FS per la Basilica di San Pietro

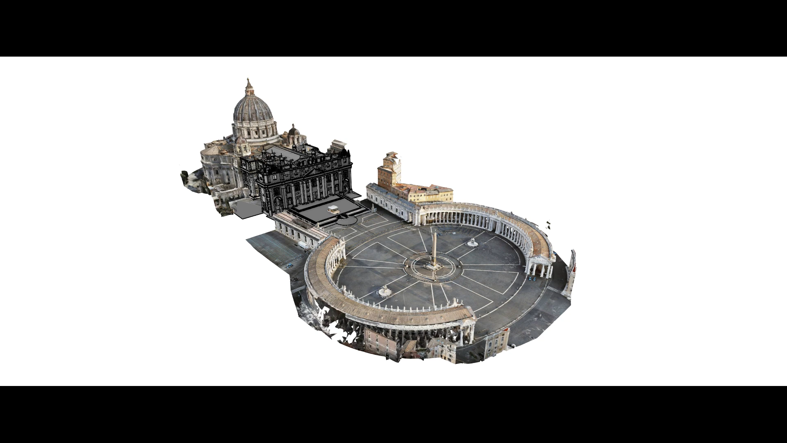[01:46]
esperienza decennale per un rilievo geometrico
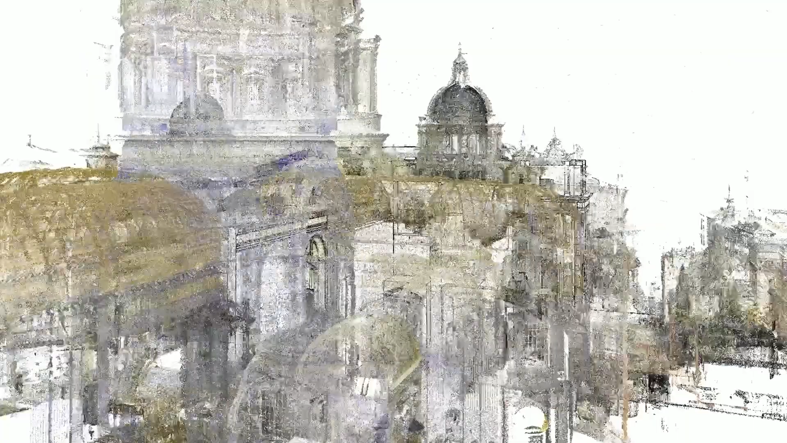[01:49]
anche con l'uso di laser scanner e georadar.